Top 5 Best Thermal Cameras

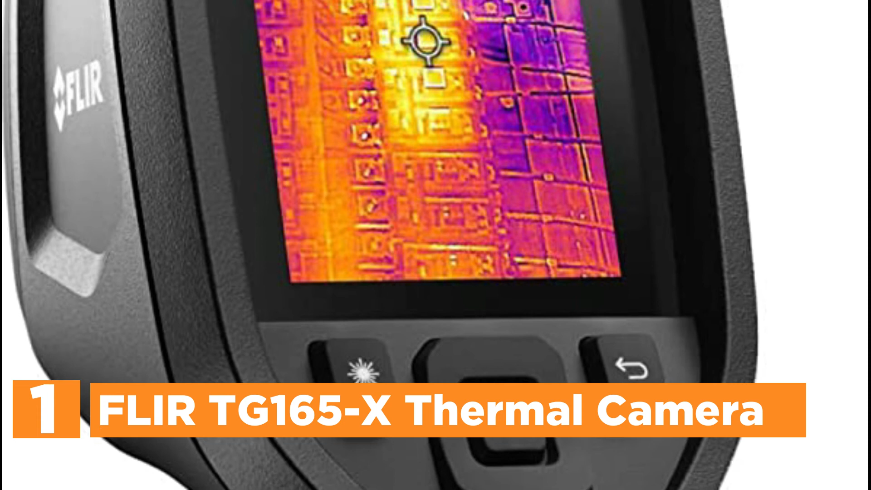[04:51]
this non-contact temperature measurement and imaging device provide a thermal image of your subject,
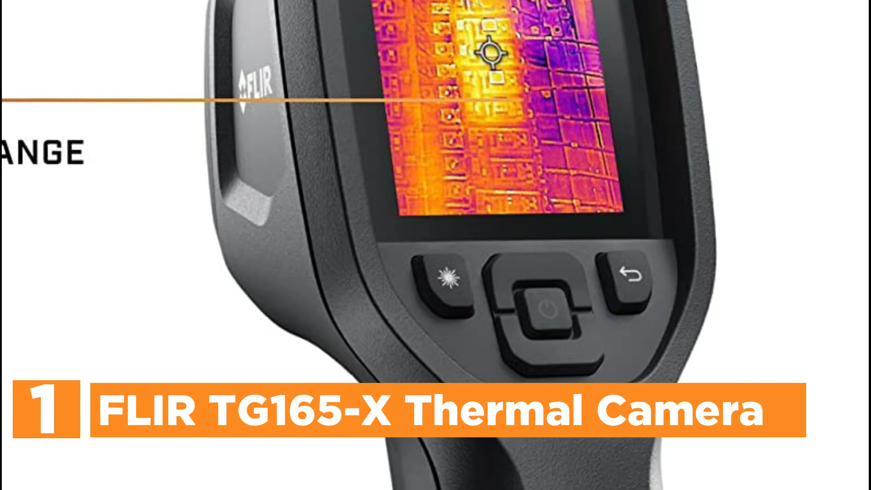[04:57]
including cold or hot zones which could be a sign of an issue. The patented MSX technology offers you the complete picture by adding important visuals to the pure thermal image.